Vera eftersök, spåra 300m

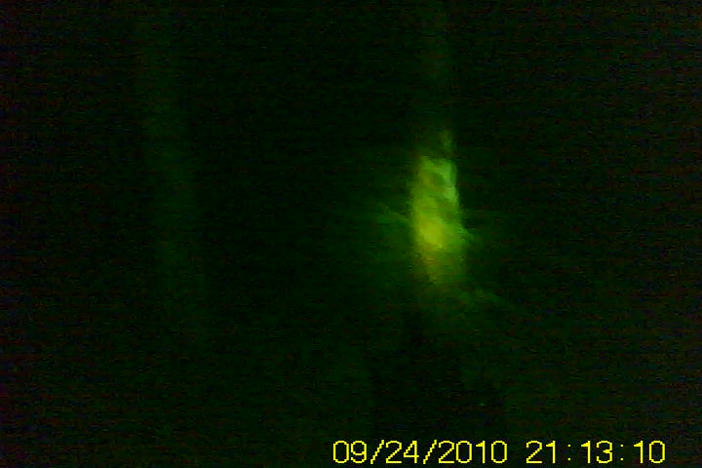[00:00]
konstigt. Vi ska se här. Jag har inte sett något blod nämligen här. Jo, här är blod.